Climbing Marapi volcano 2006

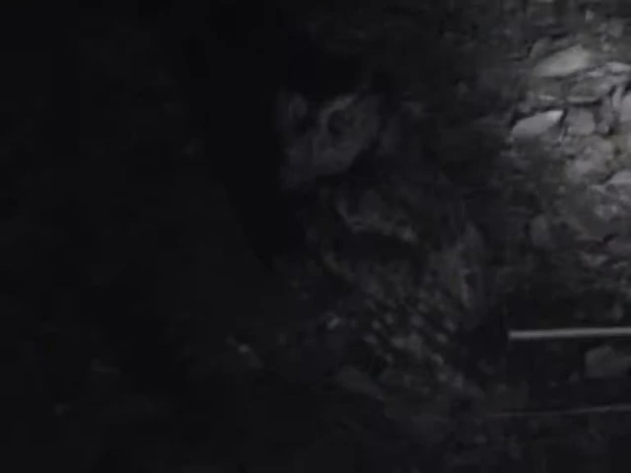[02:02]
Andre's climbed this mountain over 60 times as a guide we're halfway up the mountain
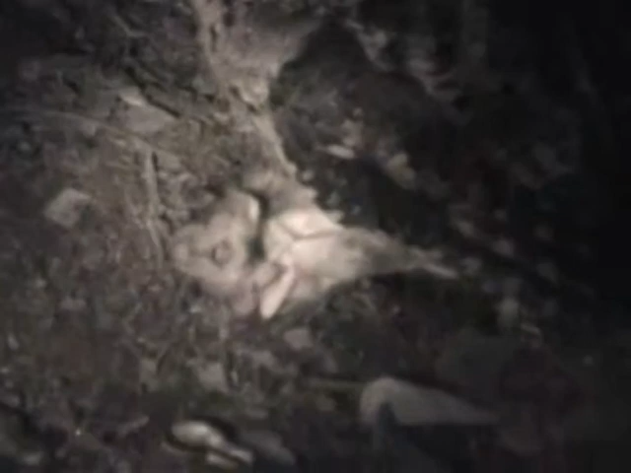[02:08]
he's eating a mouse you can see the tail at the back there this
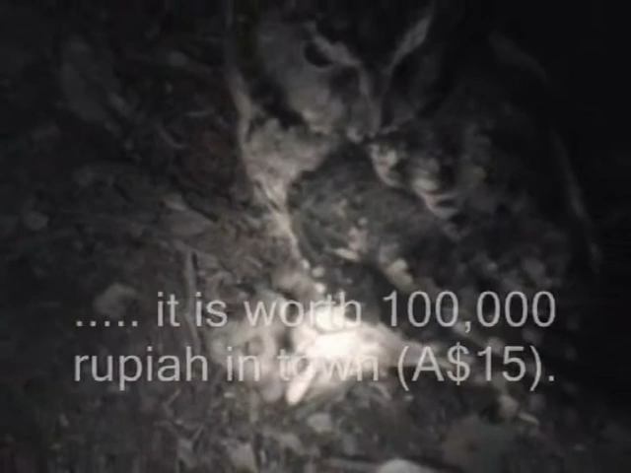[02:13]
owl is eating a mouse in here see that